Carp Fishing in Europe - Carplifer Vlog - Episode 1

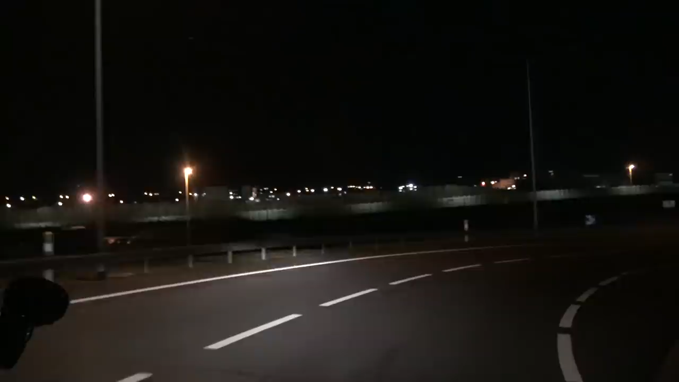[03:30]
As we left the French side of the Eurotunnel terminal, we had an immense sense of relief, knowing that we had made it into Europe, and for now, keeping the dream very much alive.